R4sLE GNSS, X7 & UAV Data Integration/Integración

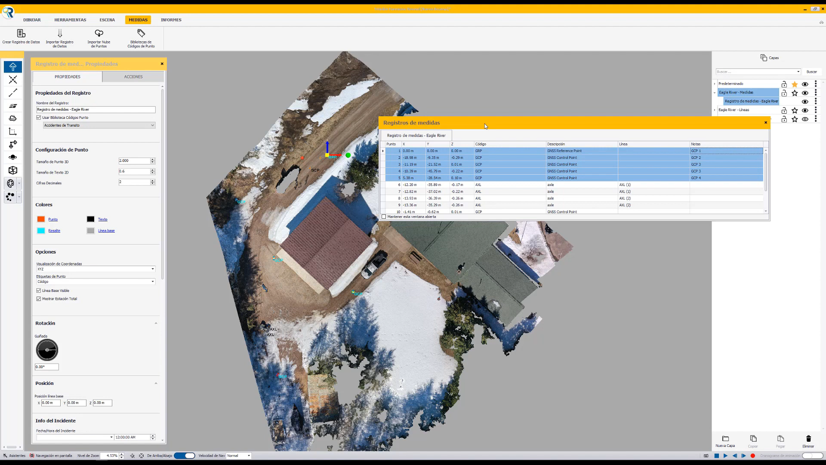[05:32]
a nuestra nube de puntos para que sea correlacionada de manera correcta de acuerdo al flujo de trabajo de fotogrametría aplicado. Entonces, vemos que tenemos nuestro punto de control 1, 2, 3, 4 y 5. En este caso, podríamos hacer diferentes análisis.
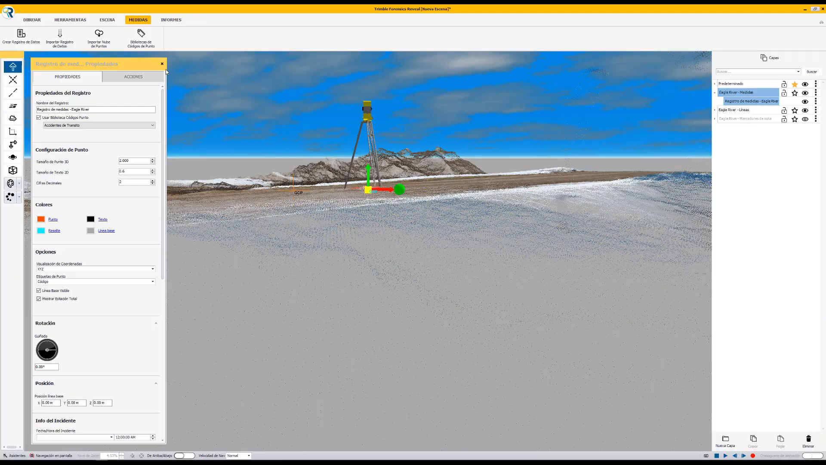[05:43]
Vamos a nuestra vista isométrica o vista 3D y empezamos a evidenciar algunas de las características que nosotros encontramos cuando importamos una nube de puntos en un draw. Por ejemplo, ¿qué tan importante para mí es obtener datos debajo de los techos?
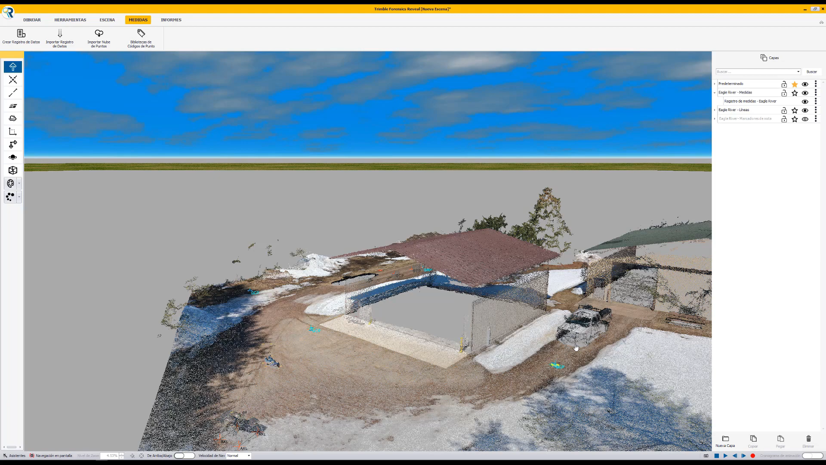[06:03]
¿Qué tan importante para un flujo de trabajo forense podría ser tener elementos materiales probatorios debajo de vehículos? ¿Será que desde esta perspectiva una nube de puntos puede ser suficiente? Ok. Desde mi perspectiva, podríamos integrar otras nubes de puntos.
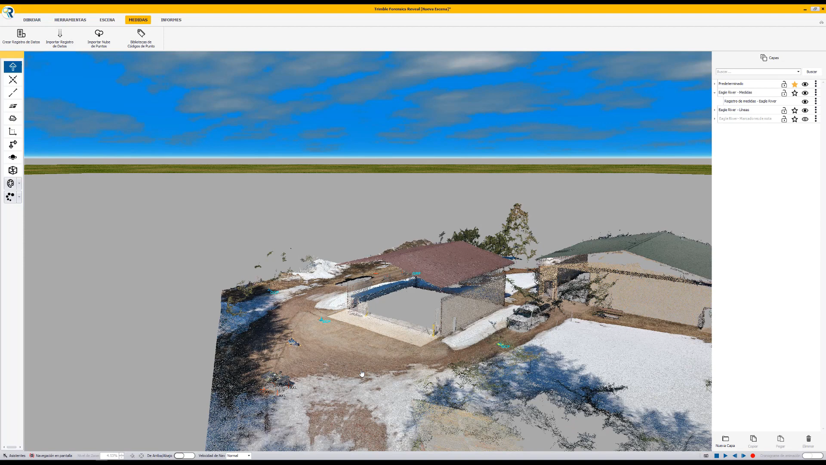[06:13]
También es importante resaltar que la calidad de la nube de puntos desde esta perspectiva es excelente, es muy buena y que nos podría aportar muchísima información para poder complementar el análisis.
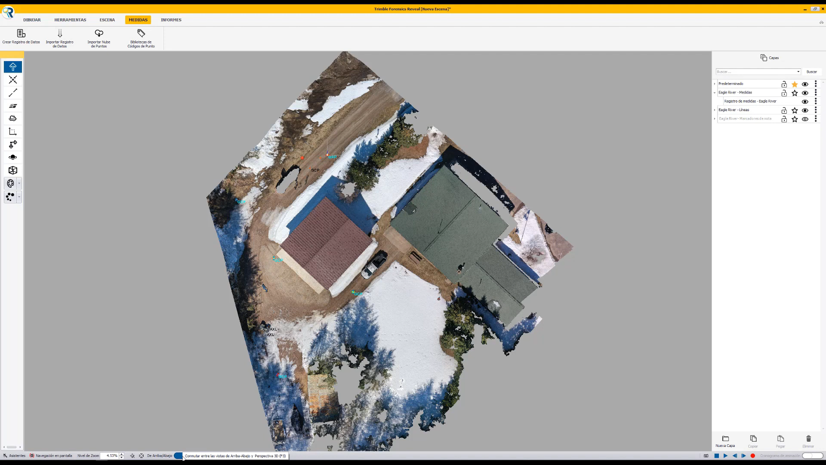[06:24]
Pero también es importante resaltar algunas características de una nube de puntos que muy pocas veces se analizan y es qué pasa con la fidelidad de los datos.
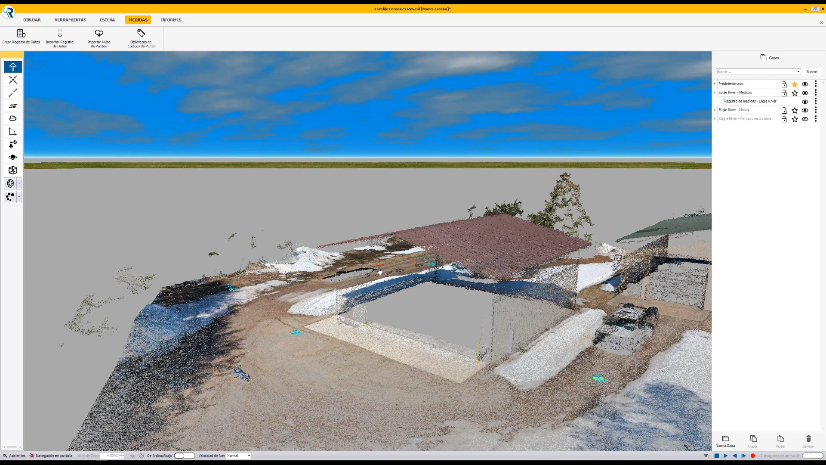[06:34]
Bueno, ahora en este punto vamos a integrar una segunda nube de puntos y vamos a utilizar la herramienta de unión automática basado en las anotaciones
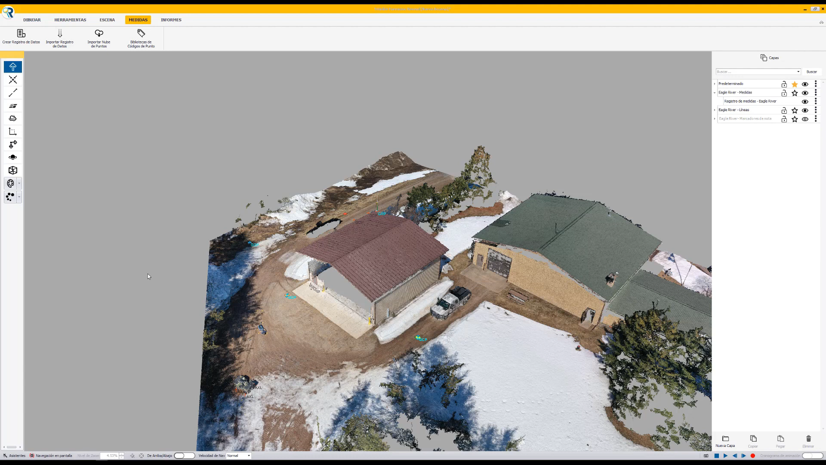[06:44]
que yo haya hecho con la herramienta de anotaciones en el flujo de trabajo con Capture. Vamos a importar un tercer archivo, decimos siguiente, siguiente, identificamos nuestro archivo,
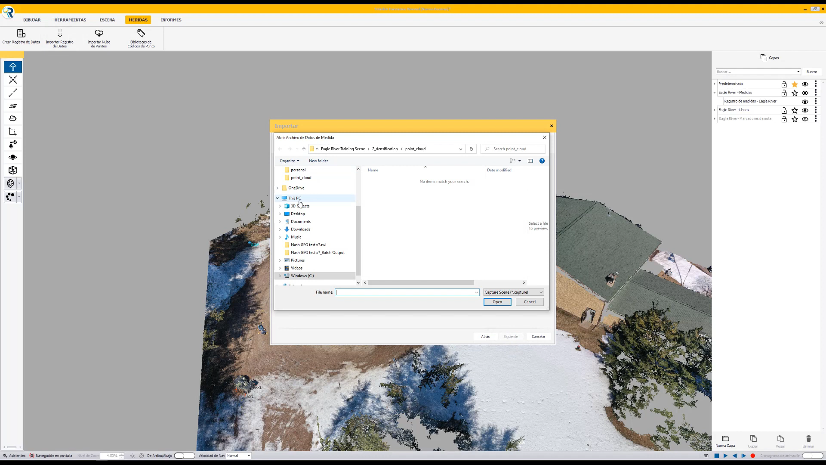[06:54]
siguiente, observamos que el contenido a importar es un archivo de escaneo X7 el cual contiene anotaciones y también nos va a descomprimir una carpeta con nuestro archivo TDX,
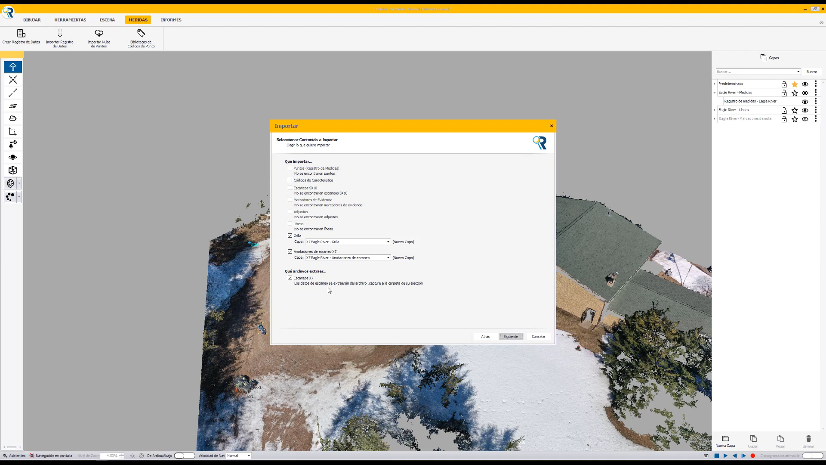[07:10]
siguiente, terminado. Observamos que se nos ha cargado las anotaciones y que en el escritorio nos ha quedado una carpeta con el archivo TDX listo para llevar a Trimble Real Wars.
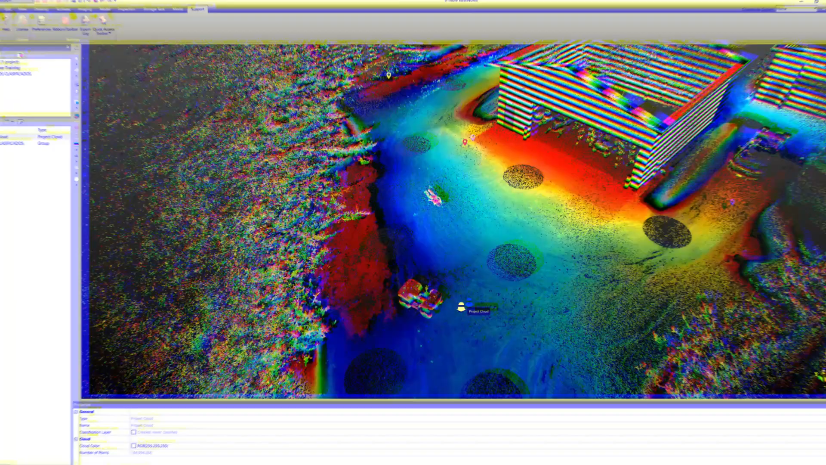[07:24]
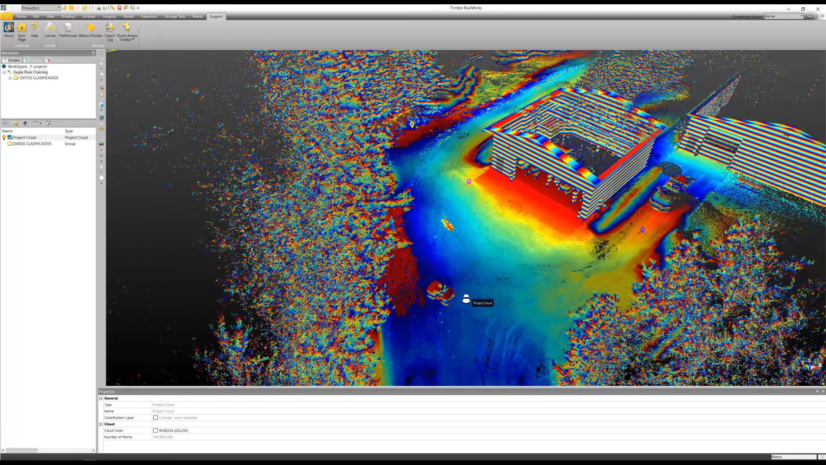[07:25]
Si abrimos nuestro archivo en Trimble Real Wars evidenciamos que tenemos las anotaciones que se han capturado en campo
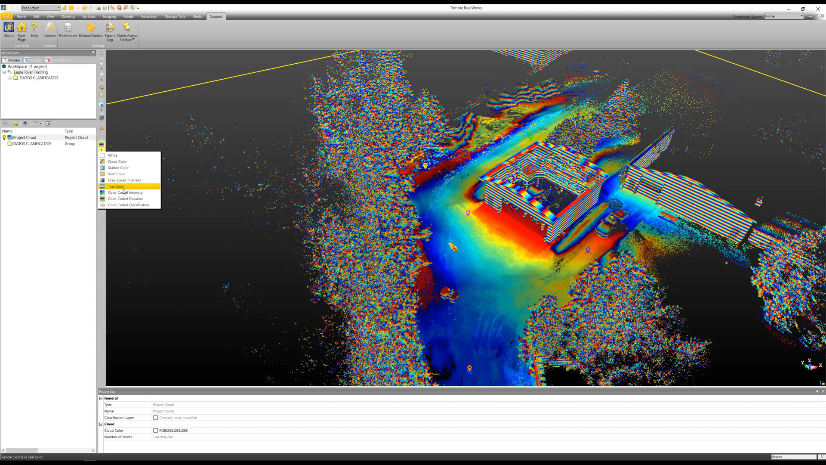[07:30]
y que me describen las características de cada uno de los puntos. Si vamos a la pestaña de anotaciones podremos encender las características del label que cada uno de estos puntos tiene.
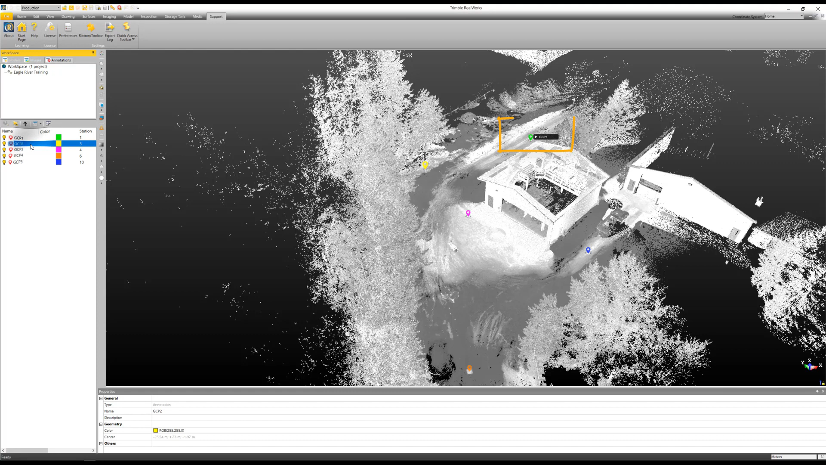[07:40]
Esto me ayudará a interpretar o a correlacionar cada uno de los puntos de control.
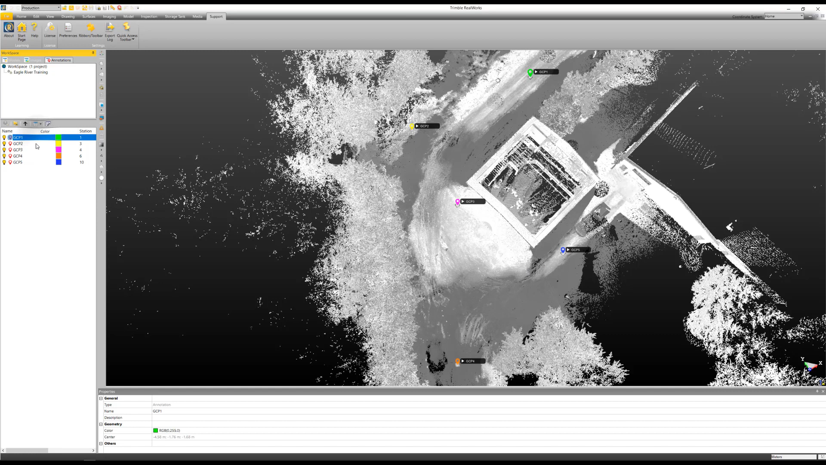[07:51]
En este caso tenemos el punto de control 1, 2, 3, 4 y 5.
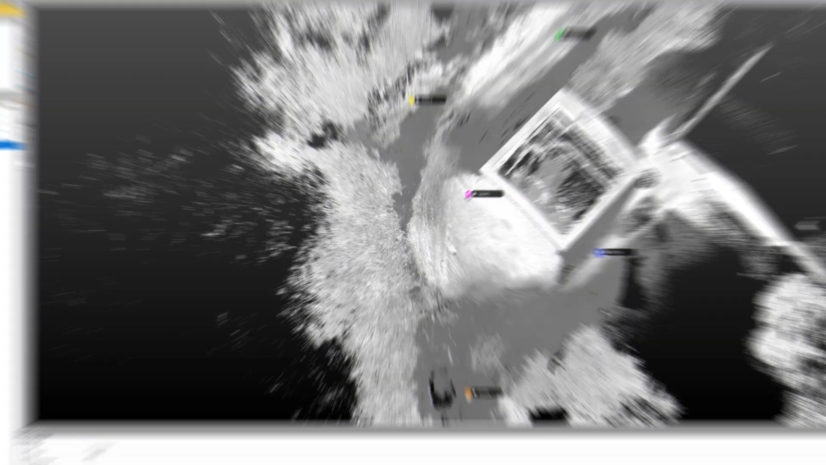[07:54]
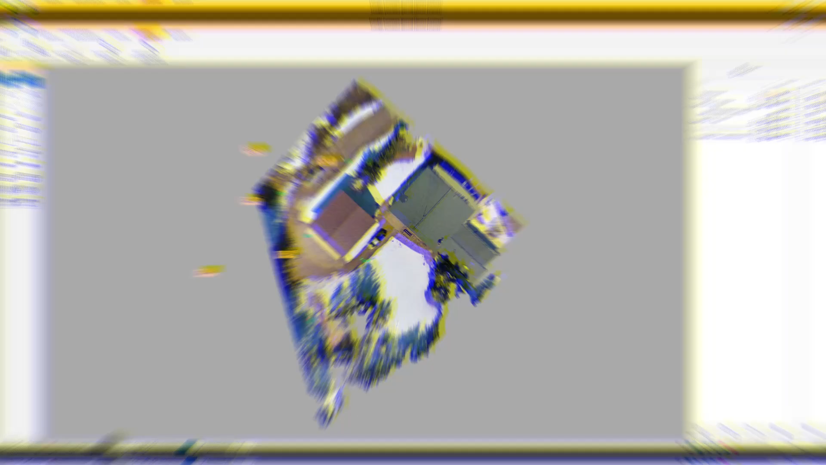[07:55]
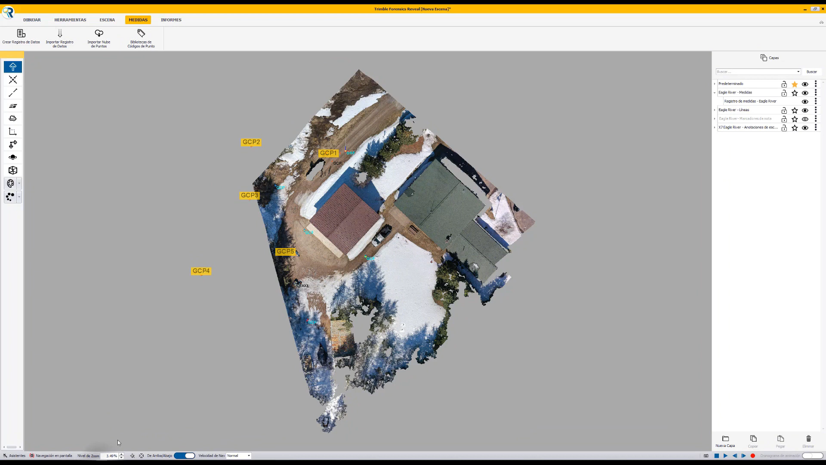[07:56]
Estos puntos de control son los mismos puntos de control que tengo aquí en mi SOB.
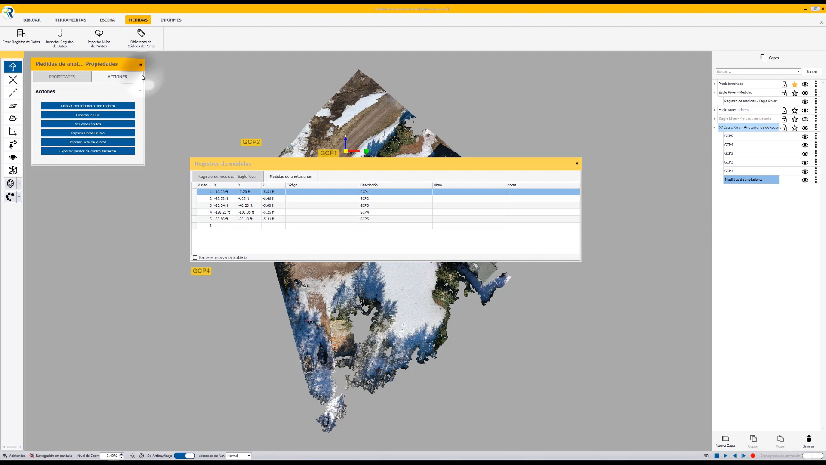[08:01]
Vamos a nuestras medidas de anotaciones, vamos a acciones, colocar con relación a otro registro, siguiente, colocamos las medidas con relación a cuál registro, en este caso debe ser el del R4S,